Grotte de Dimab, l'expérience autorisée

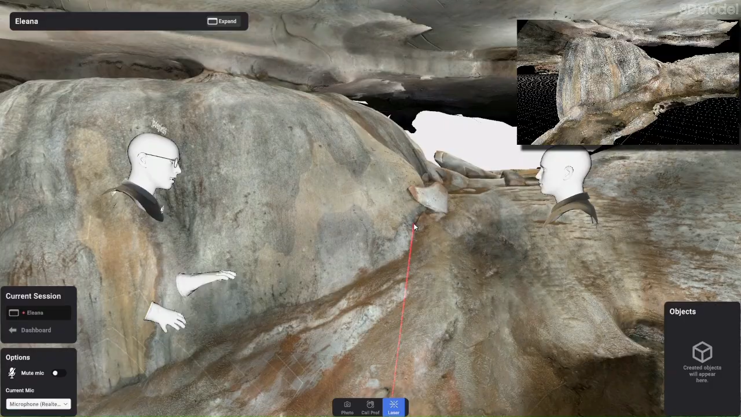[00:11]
Nous voici dans la grotte de Dimba, au fin fond de la République démocratique du Congo.
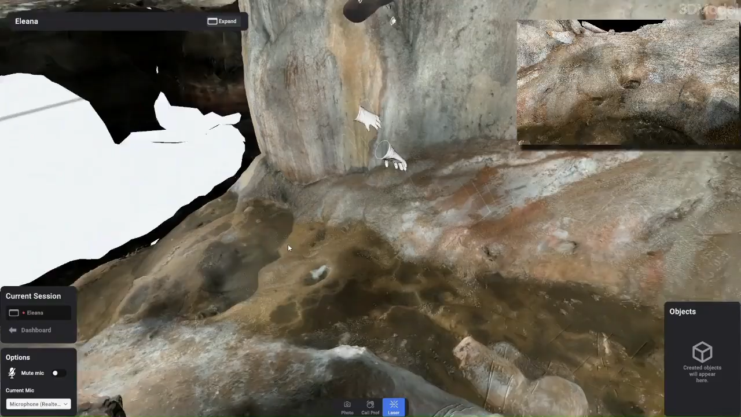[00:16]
Et nous sommes ensemble dans son modèle numérique qui te présente ce spéléothème que j'ai capturé en 3D et que
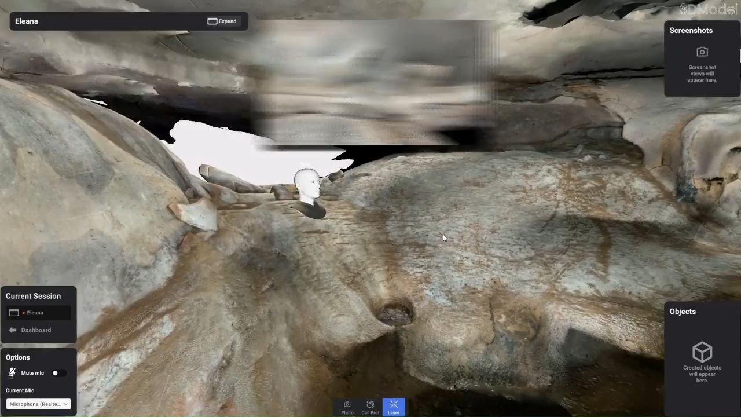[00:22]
l'on a monté avec VR Tout Planète pour cette preuve de concept. Super.
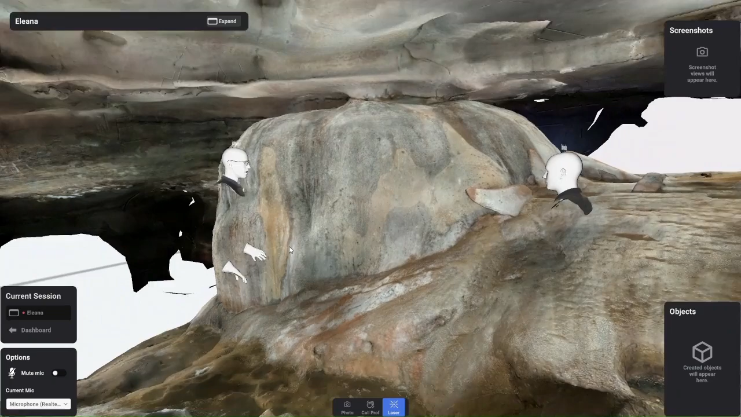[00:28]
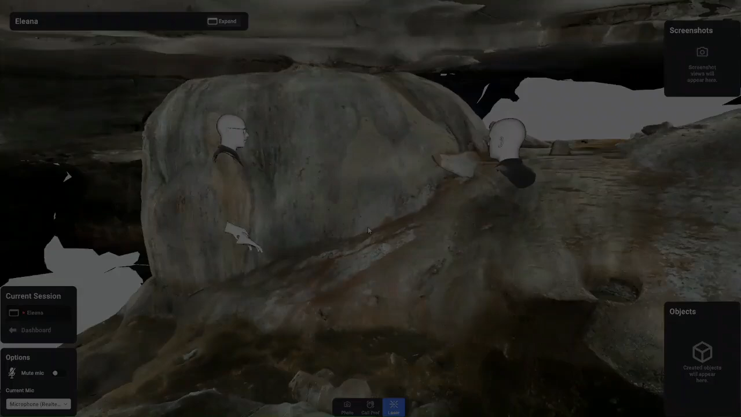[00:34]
Là, c'est donc cette fameuse colonne de calcite qui fait à peu près dans les 12 mètres de circonférence.
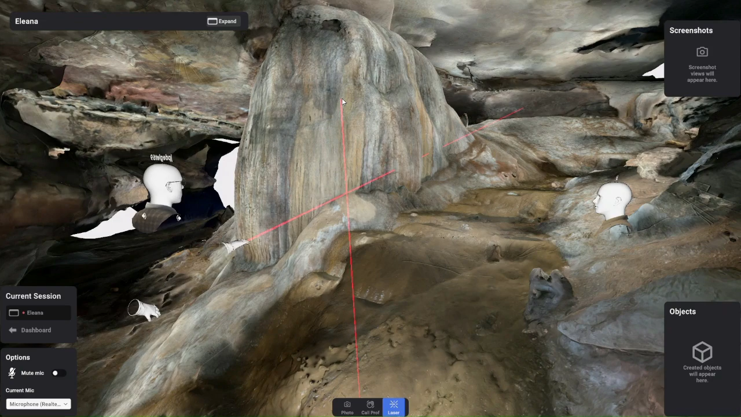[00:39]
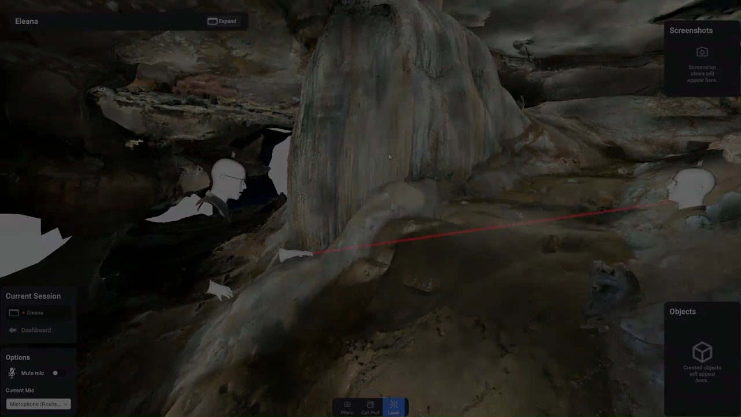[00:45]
Au sol, au milieu des gours, tu as des marmites.
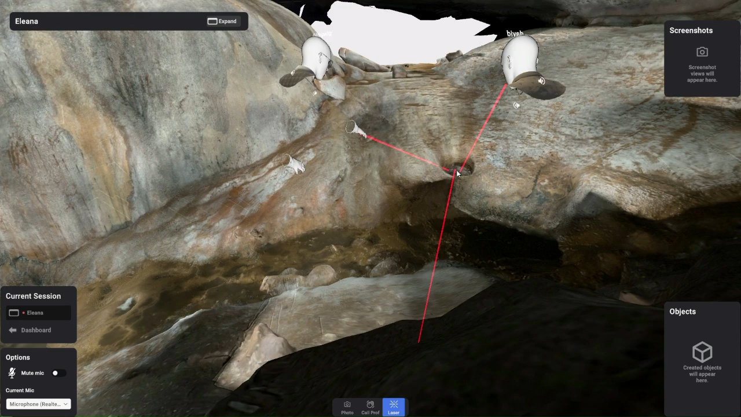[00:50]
Donc il y a eu beaucoup d'eau et de courant pour les creuser. Et là, oui, là, tu as des traces de mains au plafond. Pas certain qu'elles soient très anciennes. Ok.
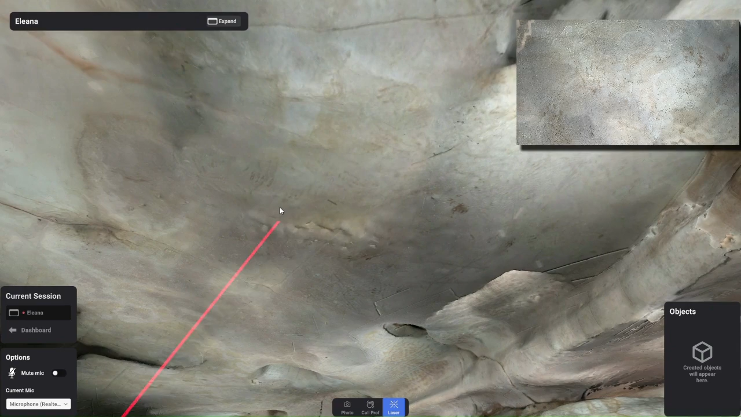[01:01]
Dimba est encore pas mal visité pour des cérémonies initiatiques ou religieuses par les villageois des alentours. Ah d'accord.